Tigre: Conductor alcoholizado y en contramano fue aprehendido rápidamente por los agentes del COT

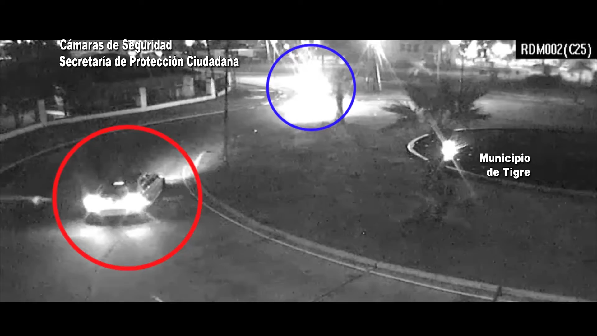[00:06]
Mira este loco, mira este loco Viene en contramano, avisa de la base, avisa de la base